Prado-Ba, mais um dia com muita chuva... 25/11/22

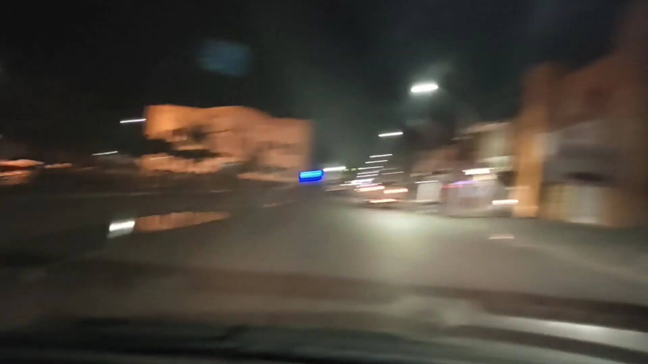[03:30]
Dá pra ver aqui as poças d'água na calçada aí, ó.
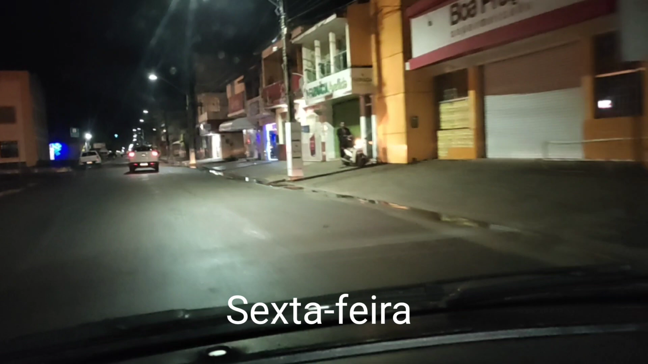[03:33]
Então a gente continua com chuva aqui, gente bonita. Provavelmente o final de semana será chuvoso. Hoje já choveu.
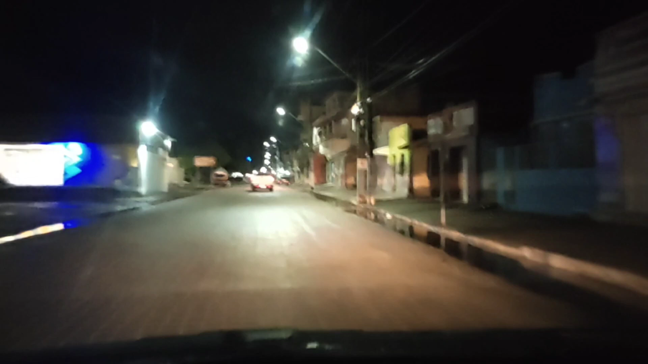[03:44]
Não foi aquela chuva torrencial, mas tá chovendo, viu? Tá molhando tudo. Nós estivemos na praia hoje
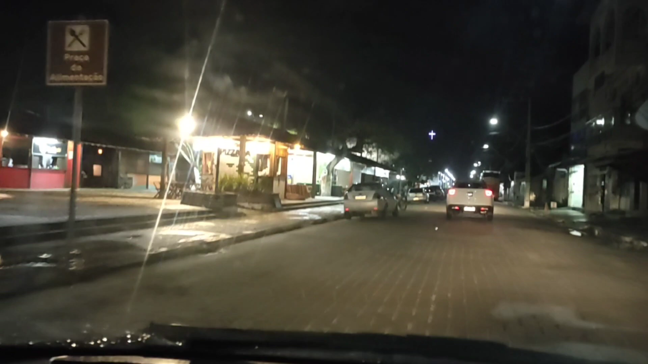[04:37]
Tá um pouco vazia, tá vendo?